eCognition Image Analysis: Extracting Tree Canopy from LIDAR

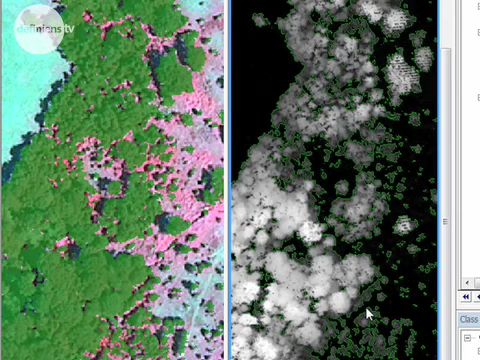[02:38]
First of all, we've got some small gaps in the tree canopy here that are probably unrealistic, and we want to close those gaps.